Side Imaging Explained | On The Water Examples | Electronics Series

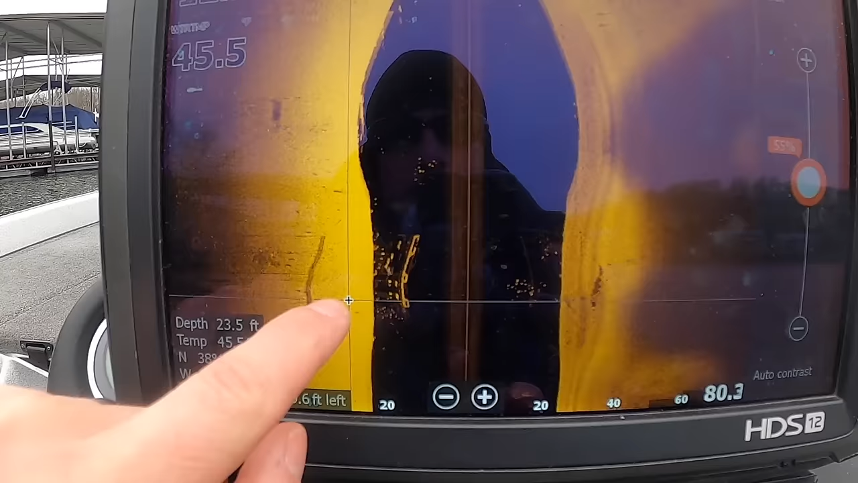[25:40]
This is a phenomenal example of side imaging and shadows. So we'll start with, you've got some fish around here. These are crappies suspended on here. And then this is the actual dock.
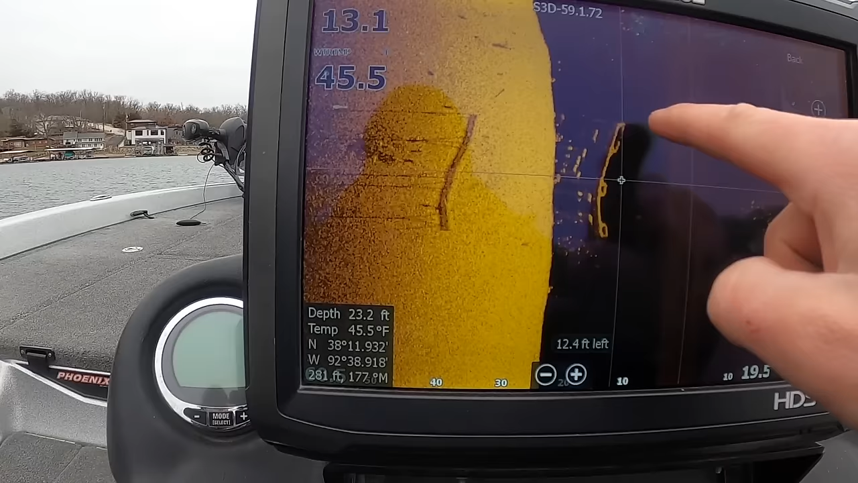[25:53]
On screen: depth 23.2 ft, water 45.5°F
Now you're thinking, okay, this is like the float you're seeing above the water. Not necessarily. What you're actually seeing are the cross members underneath the dock. And this here is going to help illustrate that.
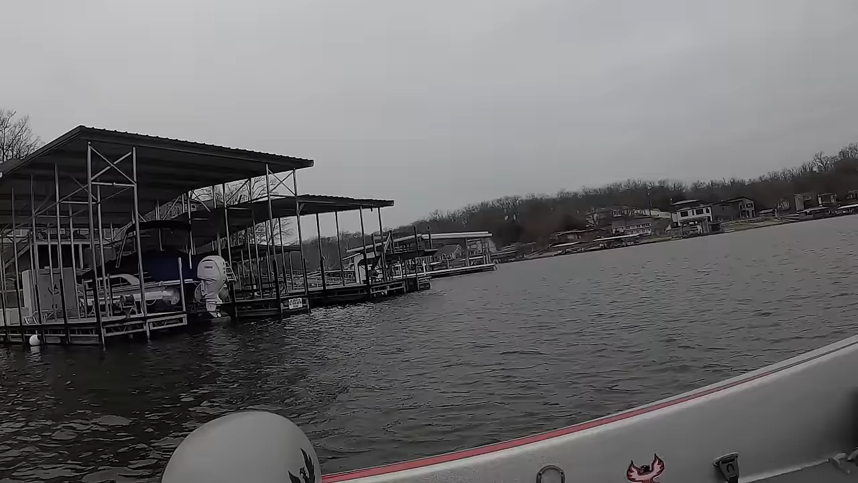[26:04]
So here at Lake the Ozarks, this is kind of what your typical dock looks like. This is not the actual dock that we scan past.
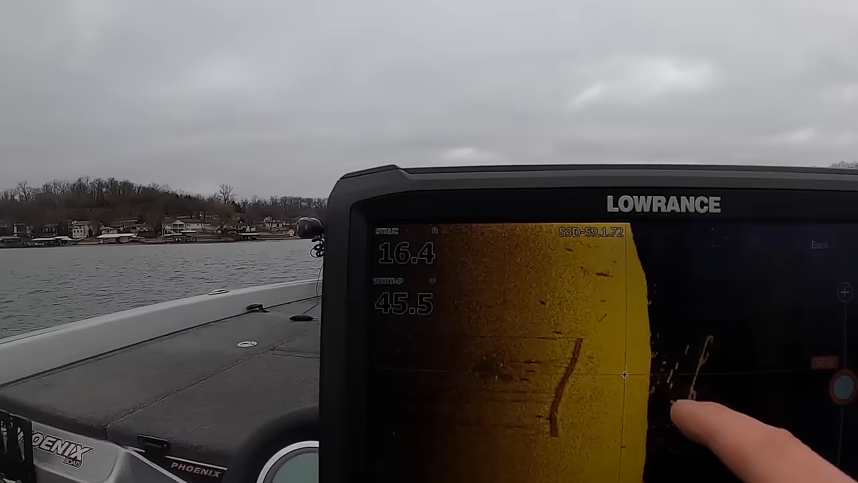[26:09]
It's a few down, but it's the same setup. So you're going to have like a boat slip and a boat slip, right?
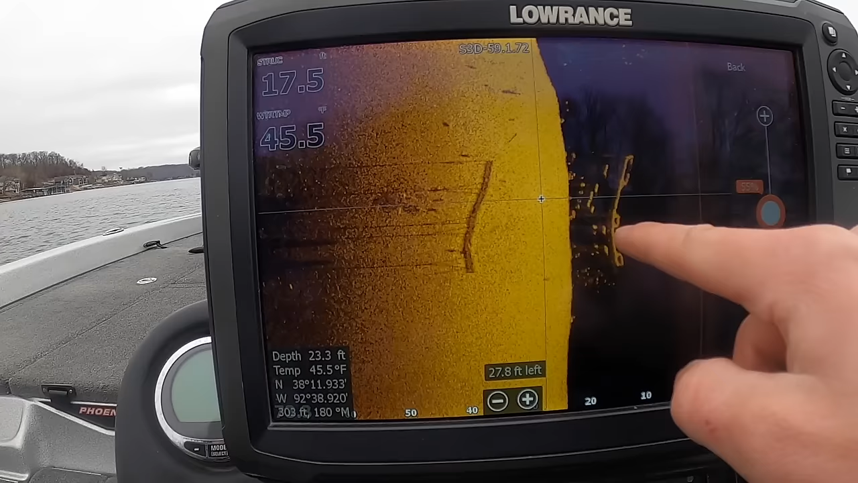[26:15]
On screen: depth 23.3 ft, water 45.5°F
In between those boat slips, you have a bar that comes down,
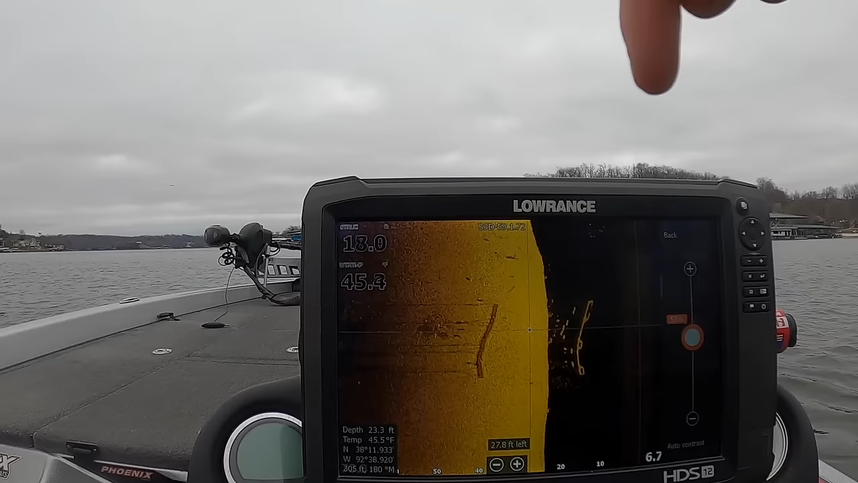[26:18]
goes over, goes back up. And then beneath that, like the next slip, you have the same thing.
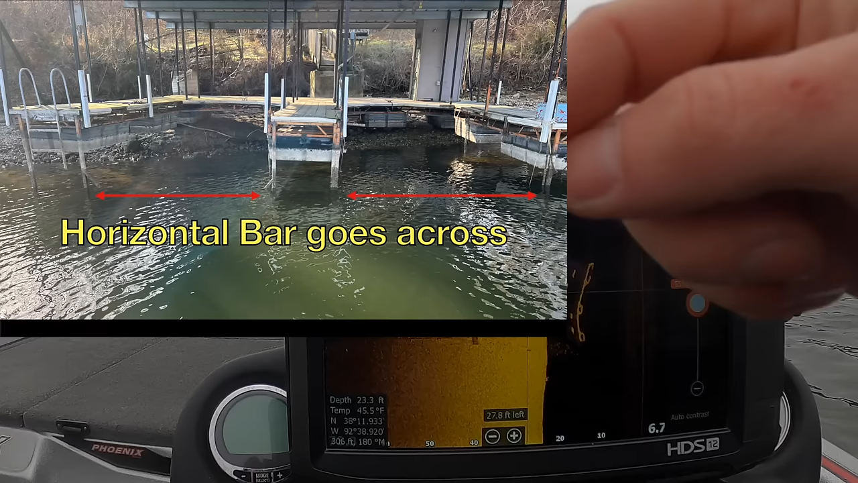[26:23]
On screen: depth 23.3 ft
And then you have a bar that ties everything together.
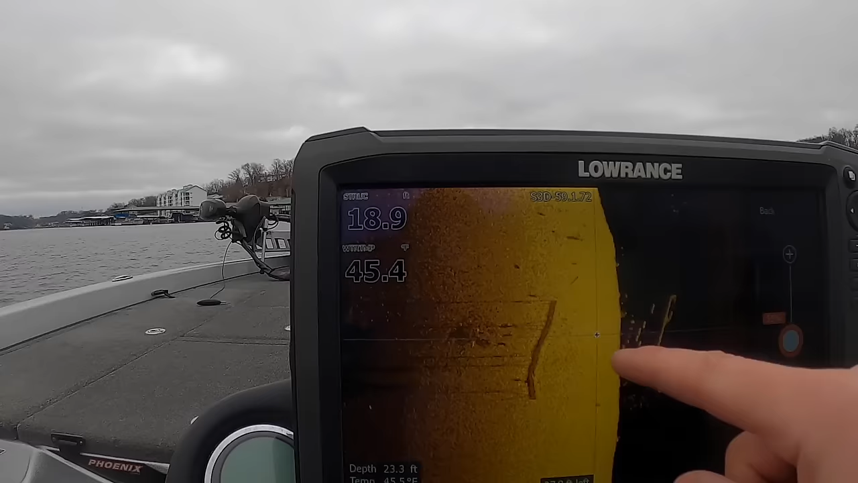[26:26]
So you can see here is the bar that's underneath the boat slip. And then here are the bars that actually go down across members like that. And they actually tie together because I have cross bracing in there.
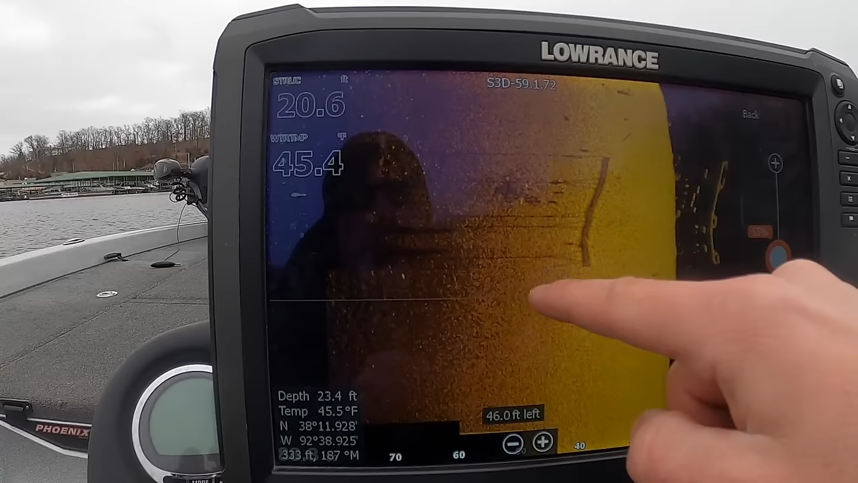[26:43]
And that is basically what gives these stocks some structural support, keeps them from twisting and stuff like that. So that's what you're seeing. And this here is actually just the shadow of all that.
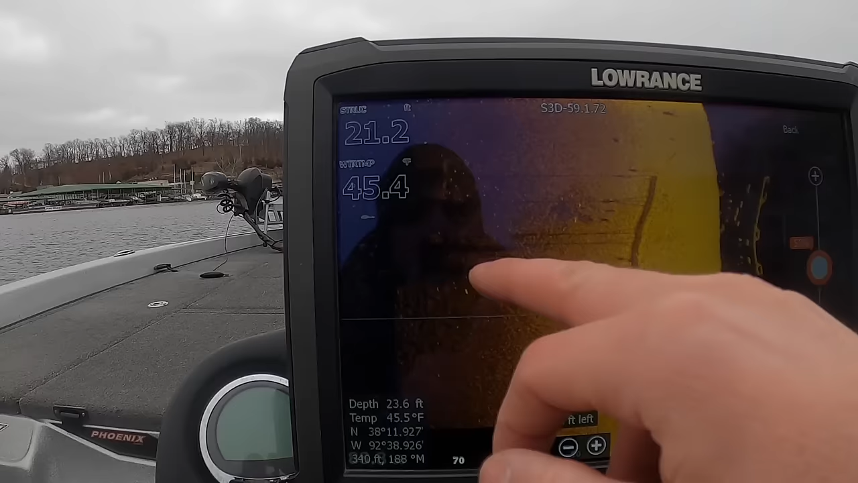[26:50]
You can kind of see them, the actual bars slightly here.
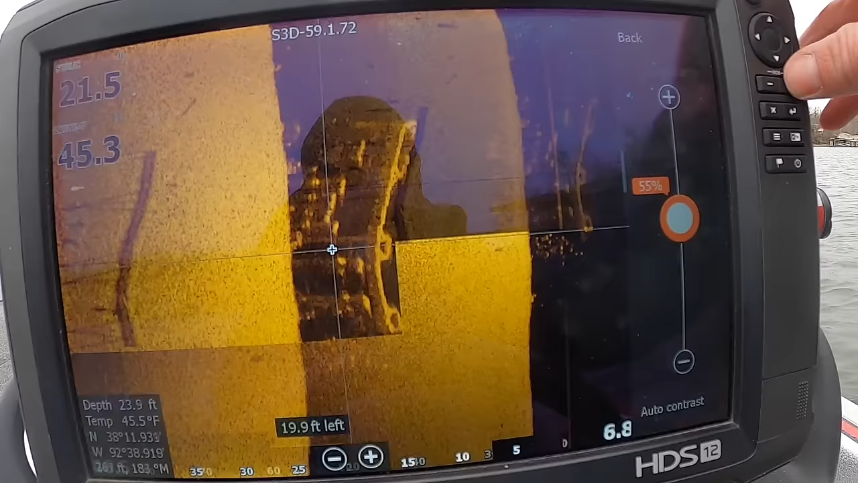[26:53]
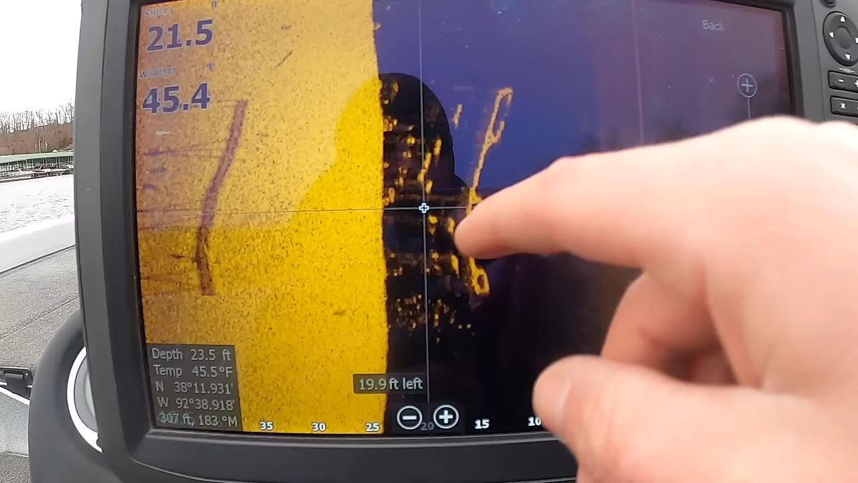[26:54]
I go beneath them, but a lot of times you're not going to get that great of a picture on that.
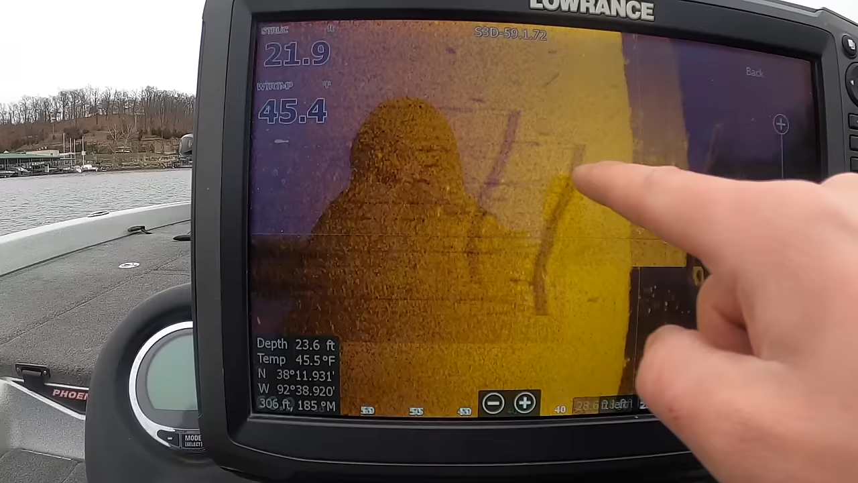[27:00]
A lot of times your best bet is going to be looking for the actual shadows themselves.
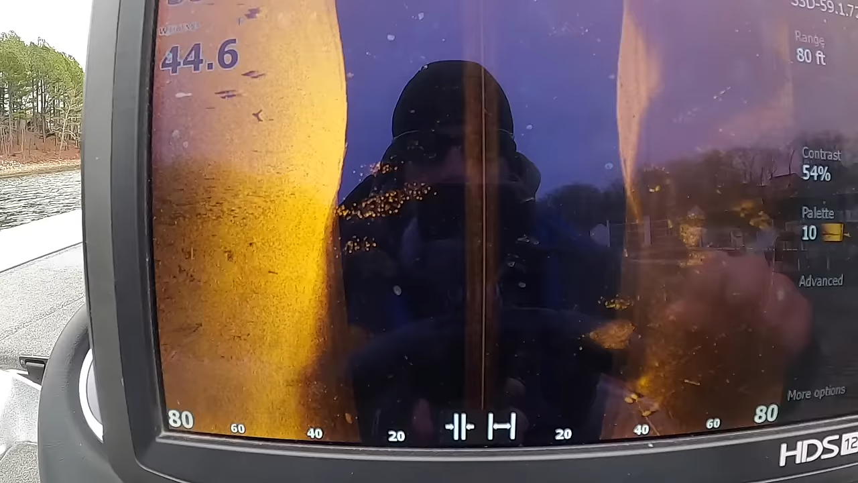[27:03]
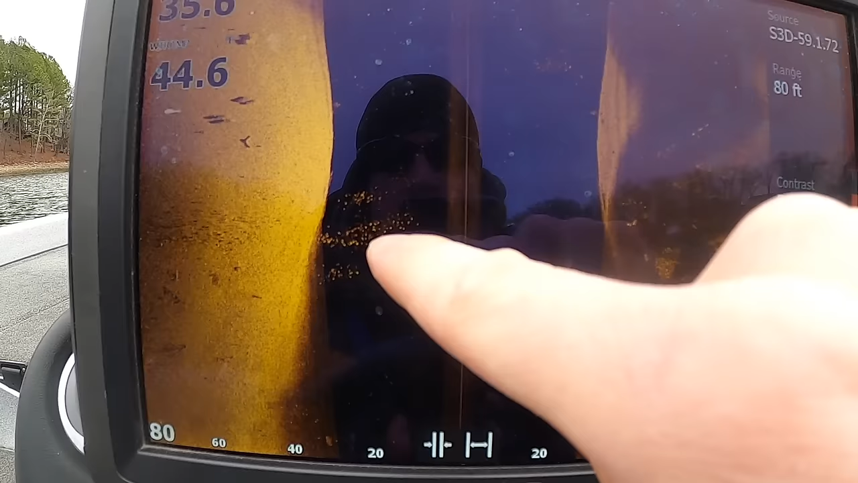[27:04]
So here's what crappie look like on your side imaging. These fish are suspended just out in open water.
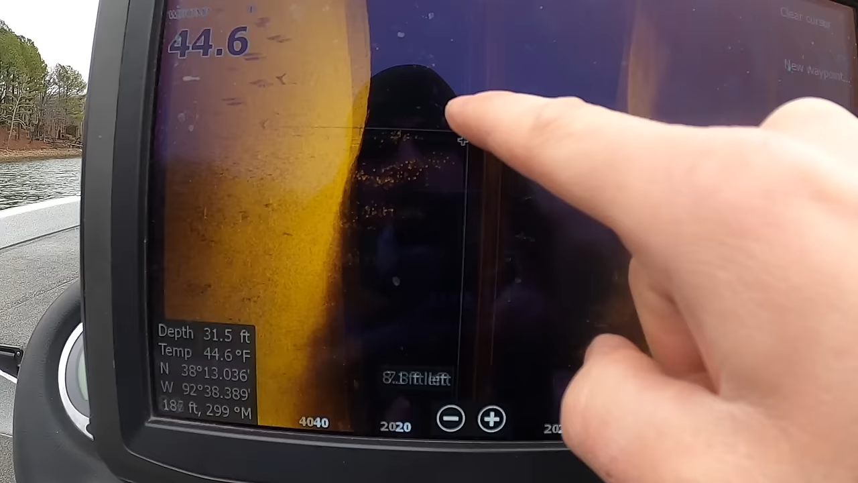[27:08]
On screen: depth 31.5 ft, water 44.6°F
I was in about 30 feet of water, but you can tell that they are suspended high in the water column by the shadows here. So here are the actual fish.
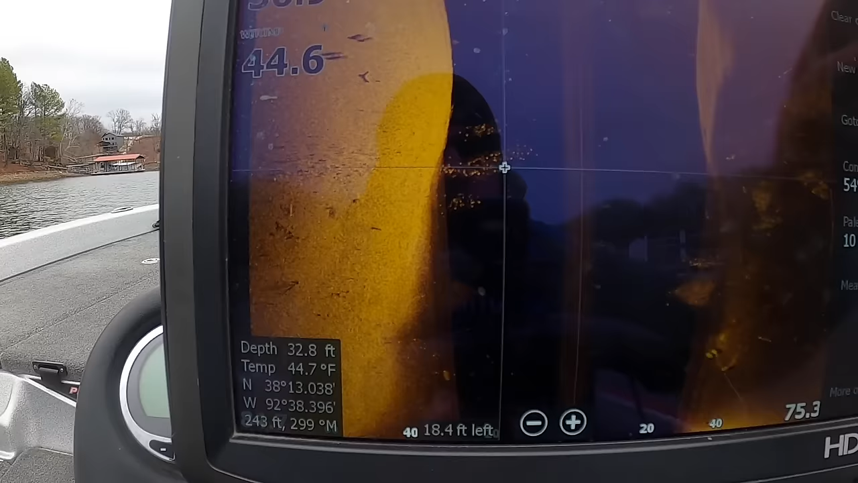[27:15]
I'll zoom in just a little bit so you can see. So here's some schools of fish. You've got a group here, group here, group here.
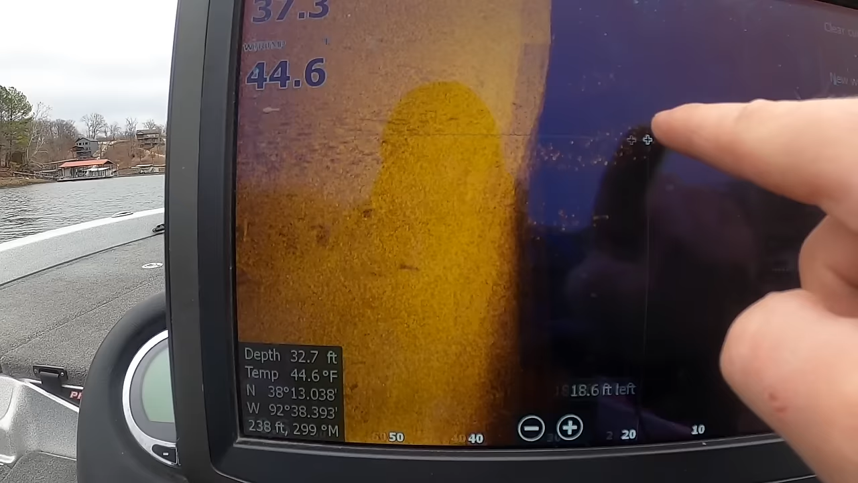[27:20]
On screen: water 44.6°F
Well, you can see the shadows of them are all the way over here. So since there's a lot of distance between the shadows and these up here,
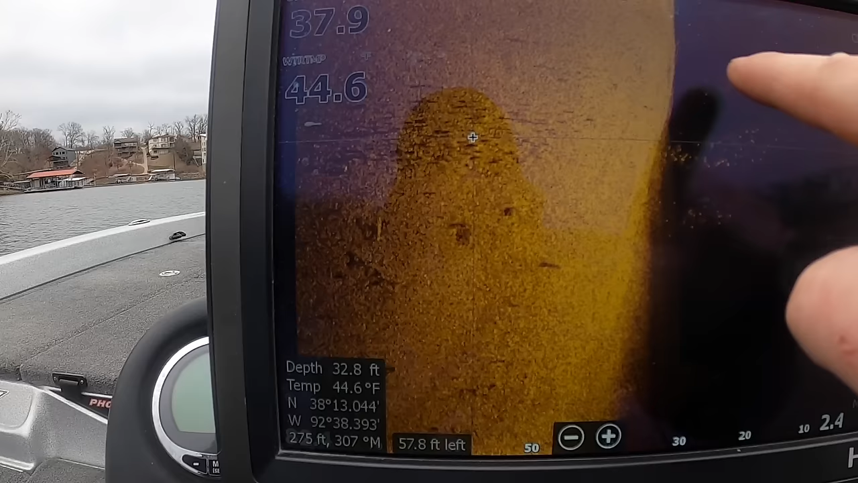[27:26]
On screen: water 44.6°F
it lets you know that these fish are suspended pretty high in the water column.